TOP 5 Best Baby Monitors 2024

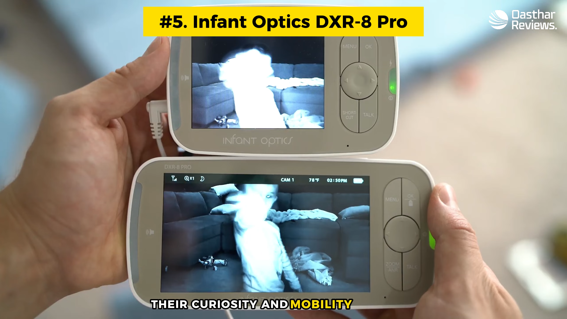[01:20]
mobility increase this is where the dxr 8 pro zoom lens becomes invaluable picture a scenario where a mischievous toddler decides the floor vent is a more adventurous sleeping spot than their bed with this